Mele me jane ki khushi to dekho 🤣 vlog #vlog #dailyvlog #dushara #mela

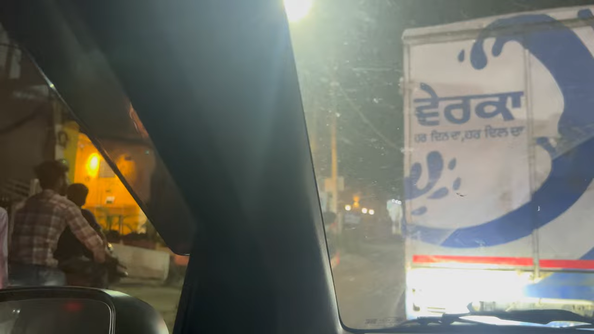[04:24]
बहुत ट्राफिक हो रहा है कब तक पहुंचते हैं अभी हम पहुंचे हैं मेले में यहां पर रस इतना ज्यादा है कि गाड़ी खड़ी करने के विज़े नहीं थी लेकिन हमने फिर भी गाड़ी पार्क कर दी